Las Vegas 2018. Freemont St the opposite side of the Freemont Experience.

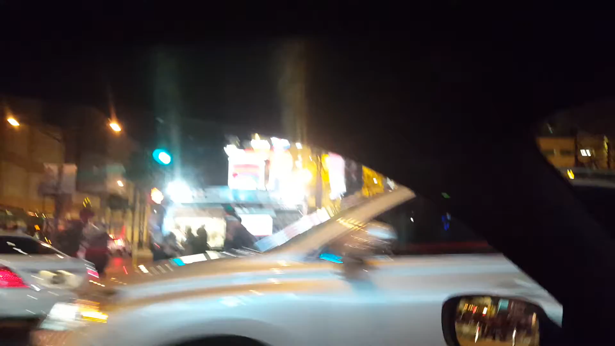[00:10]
so here's the opposite way oh they put islands and more signs they turn this into a part of the Fremont experience
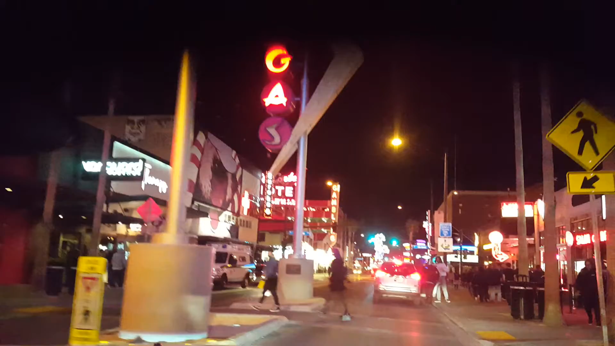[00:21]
this used to just be a a street when you park remember we parked you got your suitcases right there
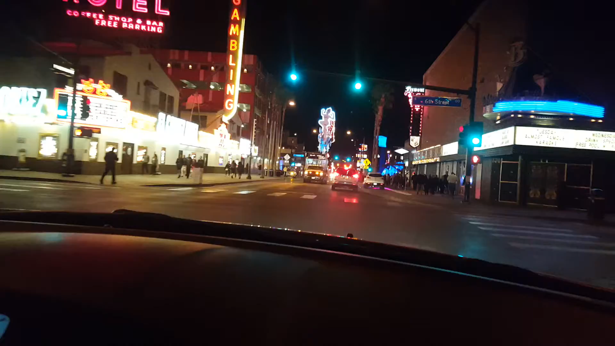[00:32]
those El Cortez that's where what's his name's dad used to work
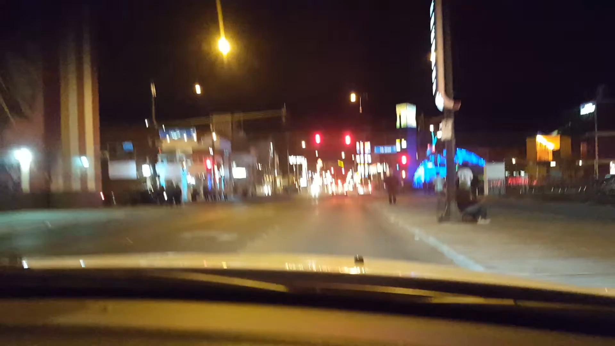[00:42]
Roger Olson what's this thing man they did a bunch of stuff down here what is that blue thing with the flames on top downtown container park so it's a park